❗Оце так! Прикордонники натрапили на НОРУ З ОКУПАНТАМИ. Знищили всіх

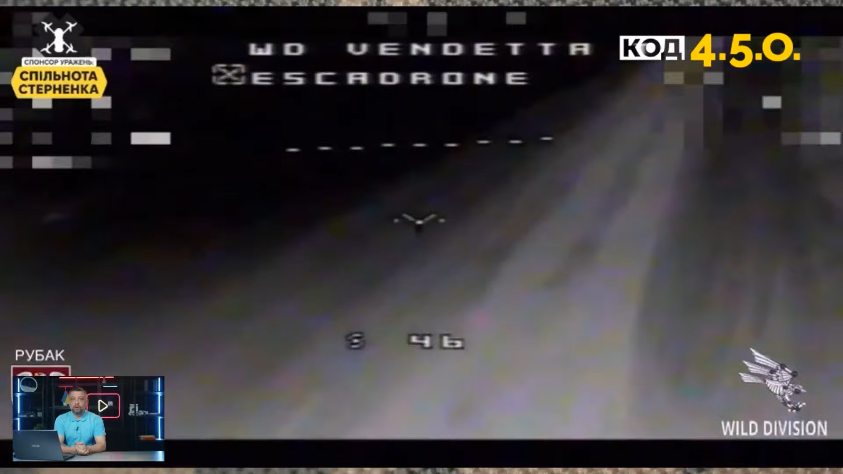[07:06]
дуже довго не завдавав удару Помітно було, що оператор цього дрону дорожить
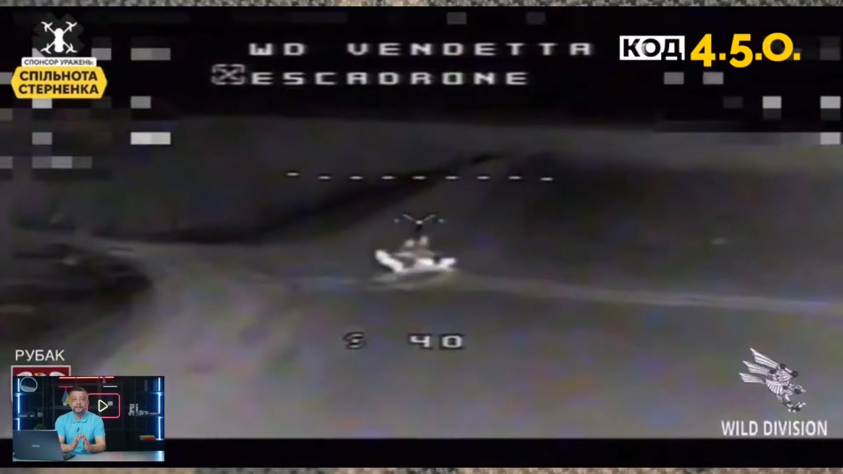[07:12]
ним І намагається завдати максимальну удару Щоб ця
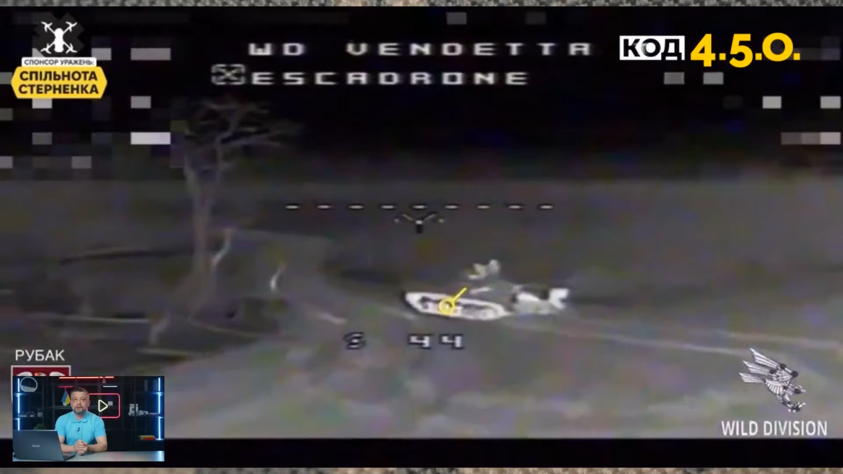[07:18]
установка справді була знешкоджена Дрончик дуже довго літав за цією Ноною
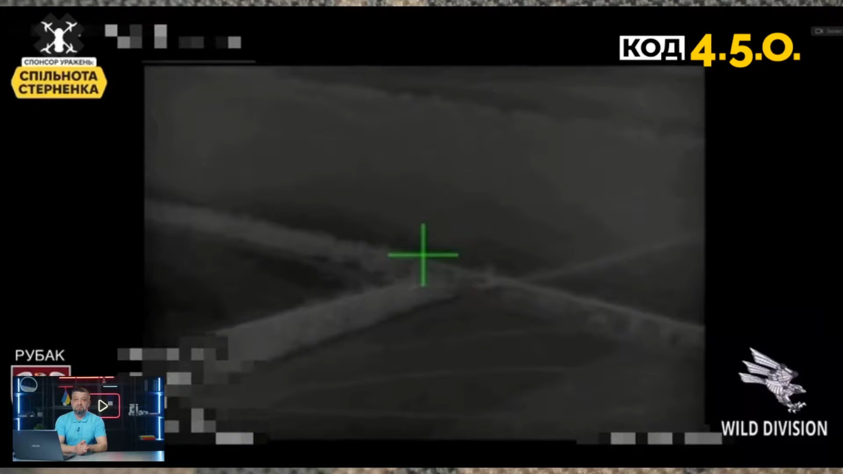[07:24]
Але діставшись вже такого потрібного моменту Потрібного того епізоду, коли Нона була під ураженням До паноні прилетіло І це зробили також бійці 82-ї окремої десантно-штурмової бригади Яка називається